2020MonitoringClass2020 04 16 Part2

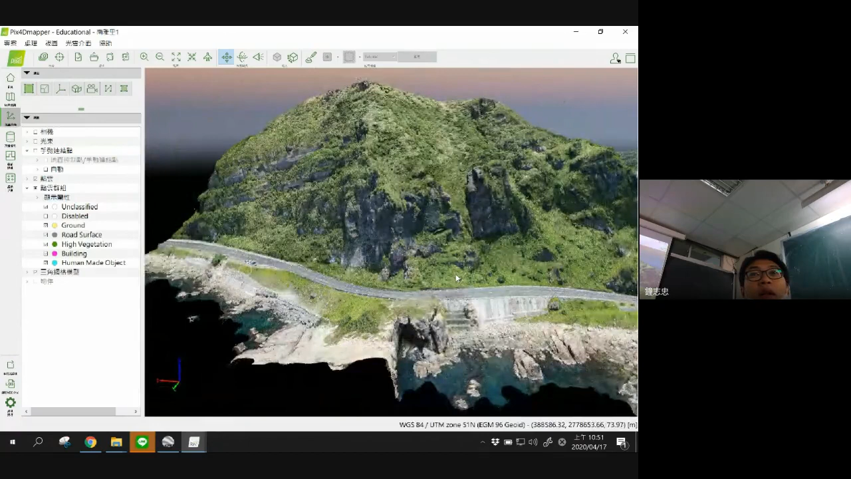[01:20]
integrated with the photogrammetry to generate a 3D model. Okay, so this is a 3D model actually.
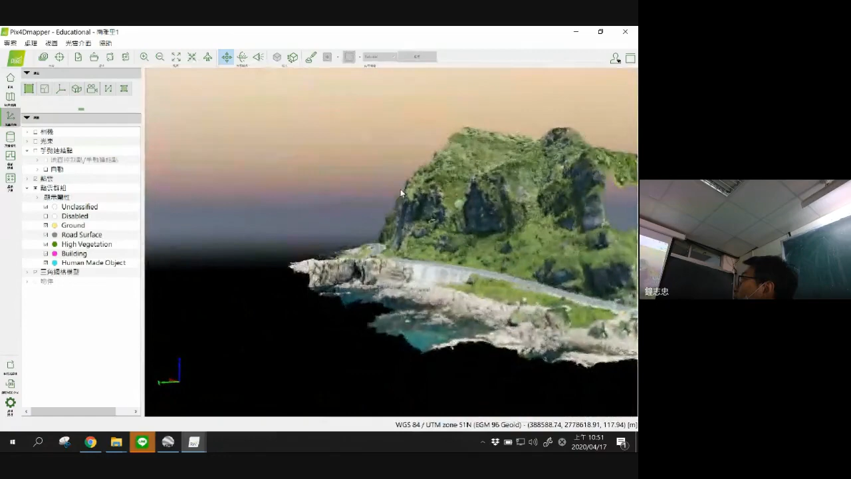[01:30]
Okay, but I would like to say this is the point cloud, but with the, I mean the cover from the original image, so you can get this kind of the different kind of the color. Okay.
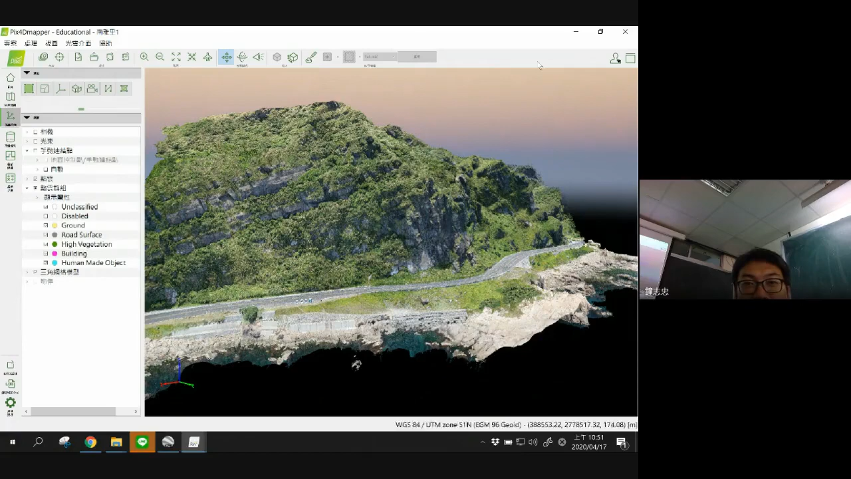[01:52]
So this is a 3D model.
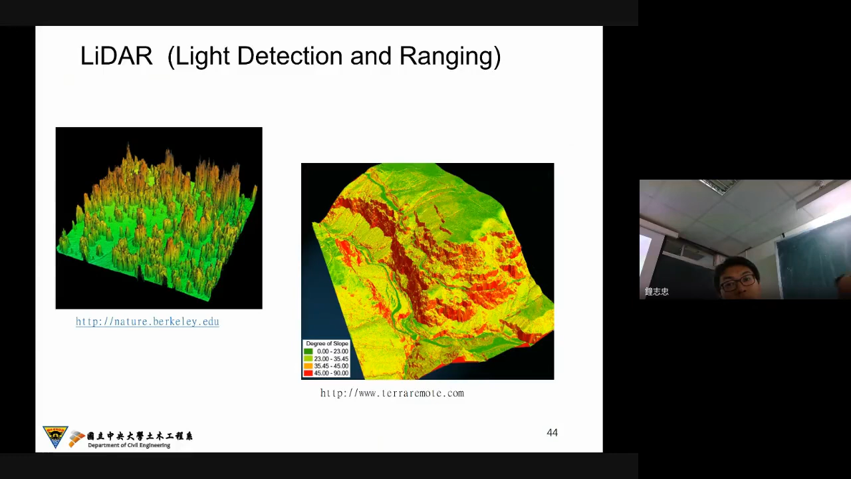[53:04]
So this is the what we call the laser. Also you can use the GPS, we already show that.